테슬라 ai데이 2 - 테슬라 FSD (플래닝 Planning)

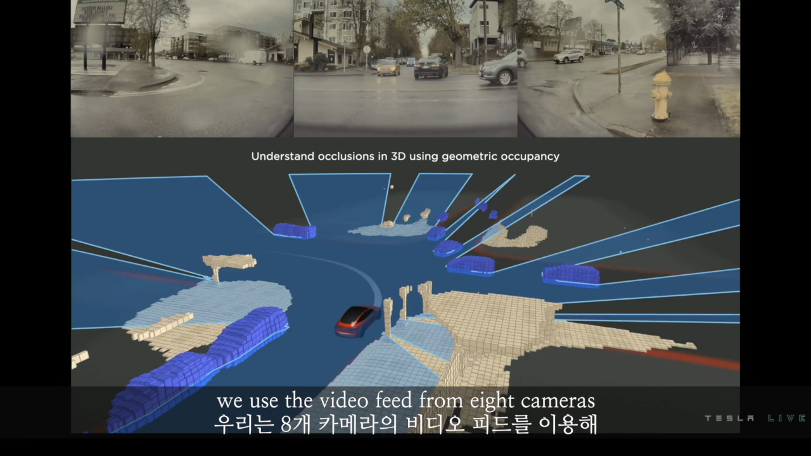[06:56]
The blue mask here corresponds to the visibility region, we call it.
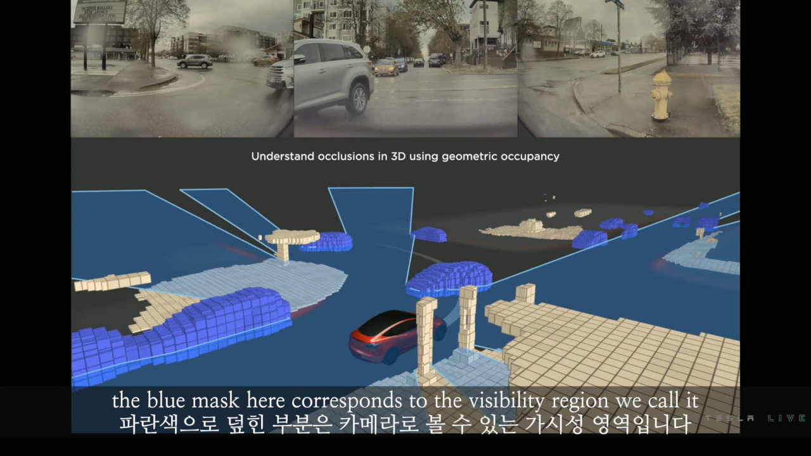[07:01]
It basically gets blocked at the first occlusion you see in the scene.
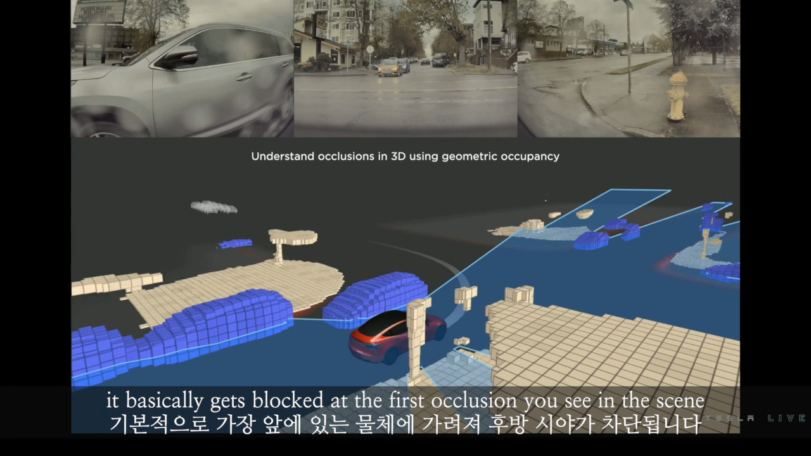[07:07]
We consume this visibility mask to generate what we call as ghost objects, which you can see on the top left.